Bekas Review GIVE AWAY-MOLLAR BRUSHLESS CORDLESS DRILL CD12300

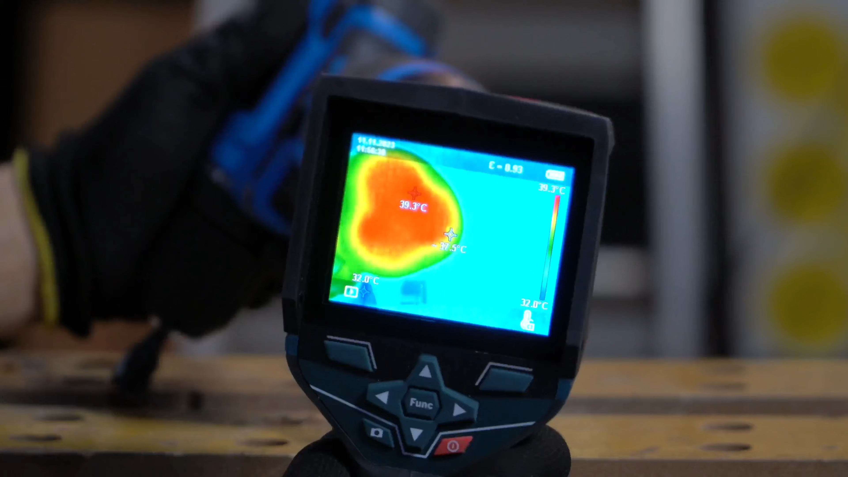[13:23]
On screen: scale bottom 32.0°C
Batere bawahnya 39 Di sini 39 Nah Ini belakang nih Yang katanya
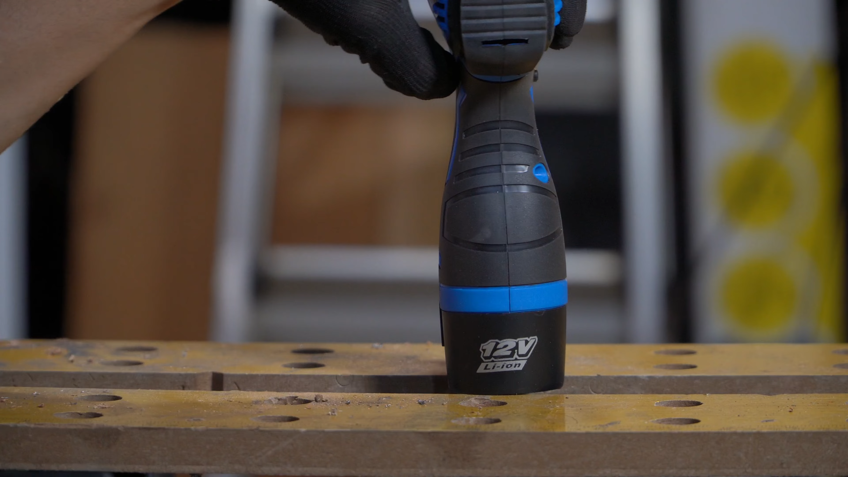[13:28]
Saya suka menyembunyikan sesuatu Kalau belakang Nggak mau ngukur Nah Apa yang disembunyikan Guys Kadang-kadang Saya lupa
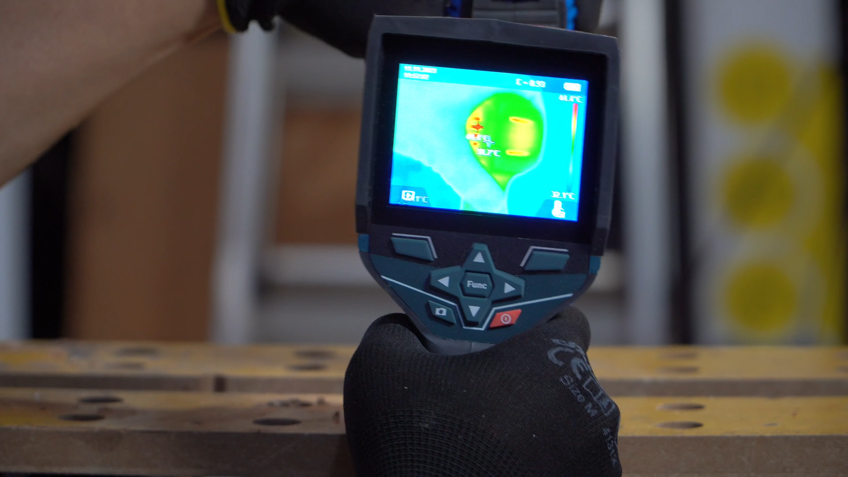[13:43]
Suhu tertinggi Di 44 Jadi tetap Belakang itu Sebenarnya Nggak terlalu panas Kalau power tool itu Perlu saya sampaikan Makanya saya sering lewatin